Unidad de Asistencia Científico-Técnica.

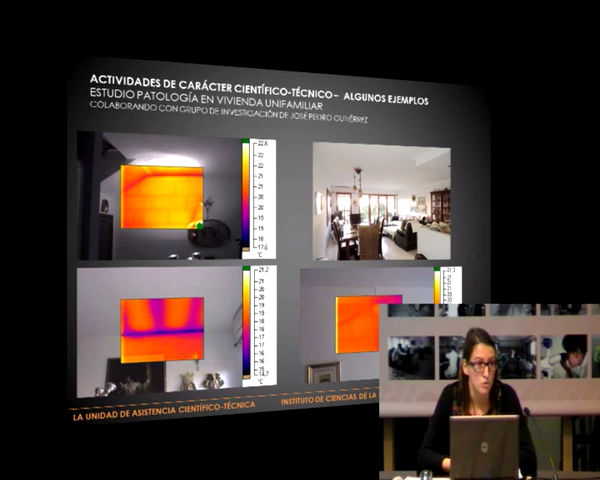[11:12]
para identificar toda la estructura de la vivienda y poder ver que no hubiera ningún problema estructural y para ver en qué consistían los problemas. Entonces, bueno, como podéis ver aquí, por ejemplo, con la termografía sí podía ver la composición de los muros, de los forjados, aquí se veían perfectamente las viguetas. En esta pared, por ejemplo, aparecía, no se aprecia en la foto, pero una fisura muy fina aquí y una fisura muy fina aquí, que con la termografía pudimos ver que coincidían perfectamente
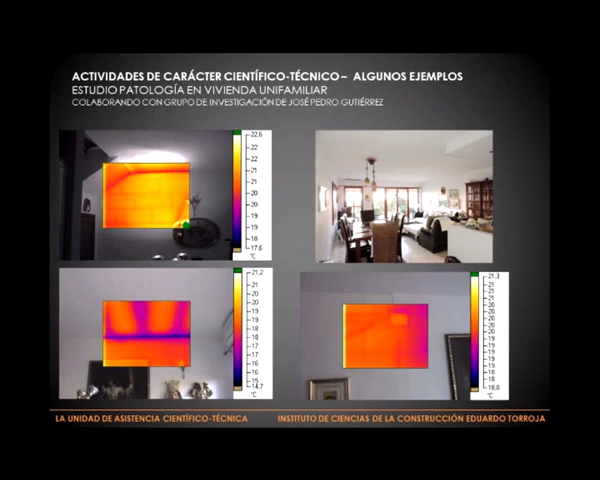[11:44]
con las canalizaciones que había en la pared. Otro ejemplo, pues aquí,
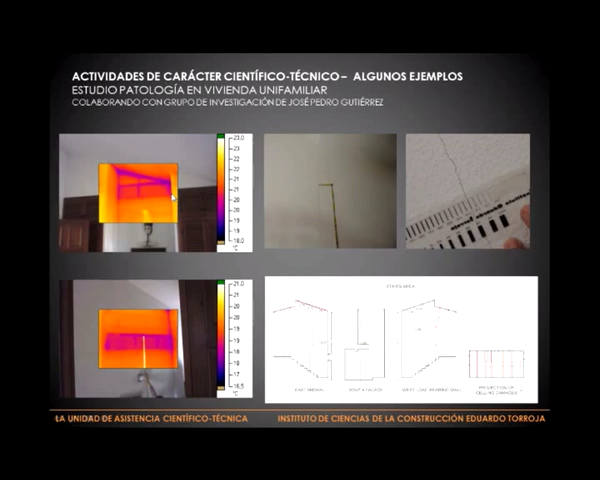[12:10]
Y aquí, pues de nuevo, se mostraba con termografía el despiece del muro en esta pared. En esta otra podemos ver, pues, sobre las escaleras, todo el techo de la segunda planta tenía fisuras horizontales a una distancia regular. Y como pudimos ver con la termografía, se correspondía con las placas del techo. En cada placa aparecía una fisura,
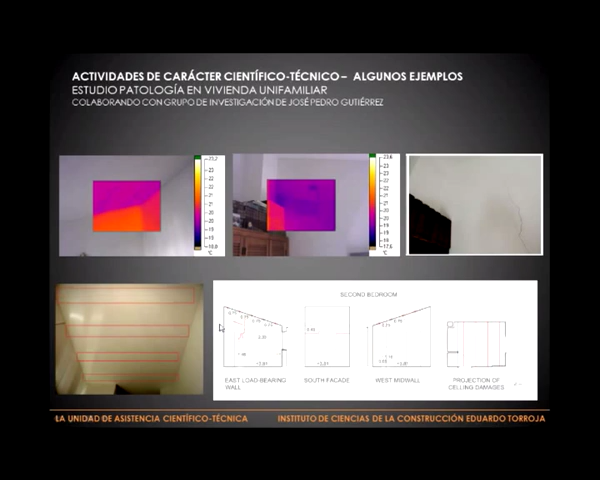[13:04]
Perdón, perdón. Esto es la cubierta de otra vivienda contigua y también aparecería un puente térmico sobre la pared de esta habitación, que además, como podéis ver en este dibujo, se correspondía también con la aparición de una fisura. Y, bueno, nada más. Esto es un resumen del trabajo que hacemos en la unidad.